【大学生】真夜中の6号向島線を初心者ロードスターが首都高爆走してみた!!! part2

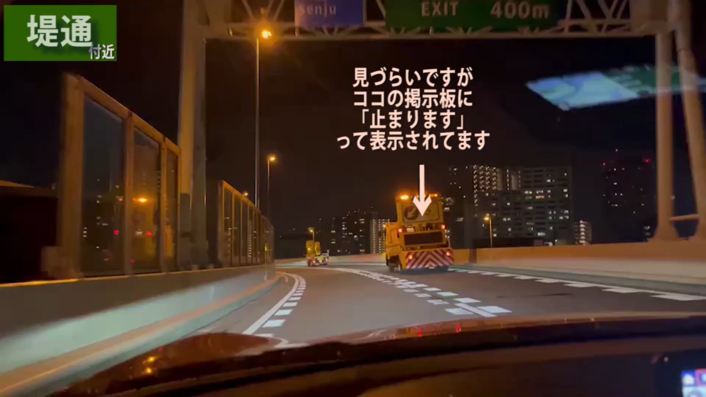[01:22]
車線、これどんどん落としてってんのか、走りながらで切ってくんだね。そうそうそう、もうこっちは工事ですよと。そうでしょ、多分。面白い。 絶賛落としてる。 そうそう、多分落としてんじゃない。頑張れば落とすとこ見れるから。
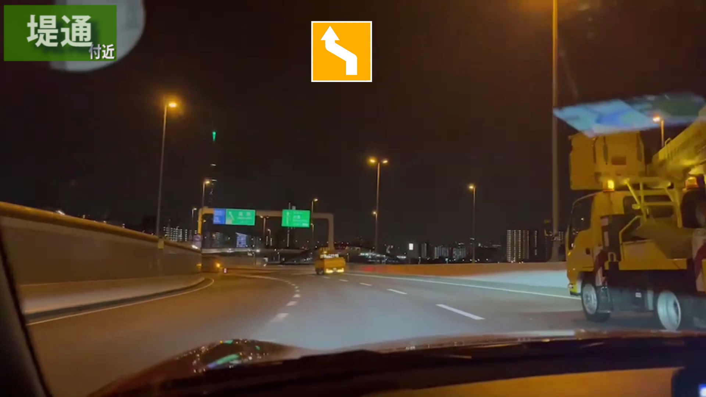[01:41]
なんか最高尾っぽくない 。うん、最高尾 としたら、 あの、この前の人が落としてた、あの、踏みつけてタイヤ燃えるだろう。ああ、ということで、この辺のエリアを抜けました。 開けてる。気持ちいいよ。 気持ちいいでしょ、屋根開いてると。いいでし
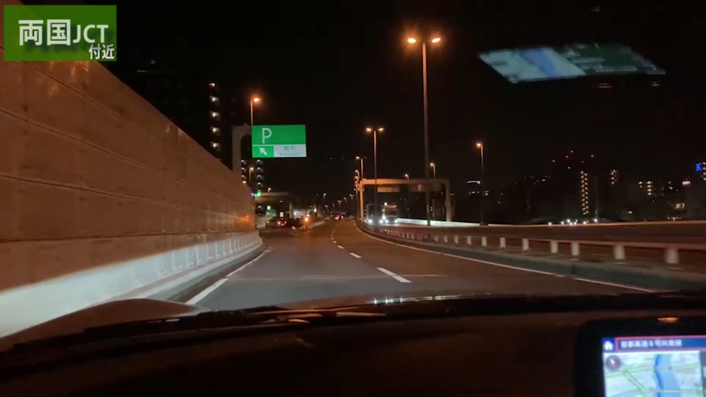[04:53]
ここパーキングだよ。 あ、ここね、駒形ね。 そう、これなんつんだっけ、駒形パーキングエリアかな。そうだね、 パーキングエリア、ほんとなん 放尿する場所なのよ。 はい、間違いない。サービスエリアとかでご飯とか食べるところとかあったら面白いかもね。 ああ、 シーンとして、 まあ、ちょっとそういうとこにもね、今後行けたらなというふうに思ってるわけではあります。まあね、その手元からだカメラでなんかいろんなとこ映してもらって、
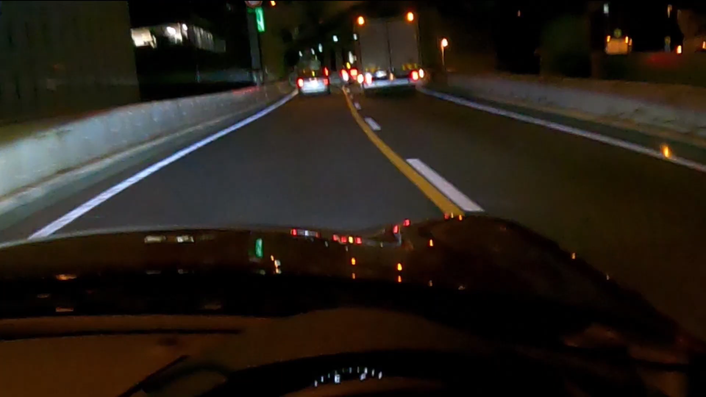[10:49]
そう、 最近気づいた。うん、普通のほらだってあのトラックヤバくない？ガン詰めしとるやん。ほら めちゃくちゃ飛ばしてるし、 ね、うん、バカでしょ。あのブレーキでカーブでブレーキ踏まないといけないぐらい飛ばしてるってことで、ちょっと効率悪いよね。 あのさ、 うん、 前の車ラインについ てた、うん、うん、 あれはその効率的には OK？ いやダメ。 あ、ダメなの？ あれ多分パトカーいたら捕まるんじゃないか。 あ、取り締まられる。